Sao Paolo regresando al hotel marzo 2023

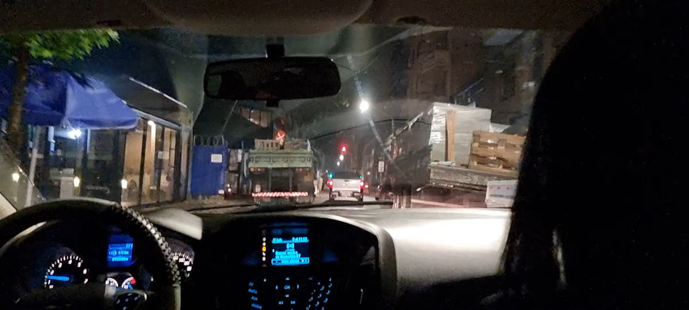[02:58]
¿He después de ese camión, ahí, habrá unas caçambas, ahí ya es el hotel. Ah, aquí en Spotify aún tiene mucho verano para disfrutar ¿Tú o que se ha visto en estas cosas, entrando en esta entrada ahí? Gracias por ver el video.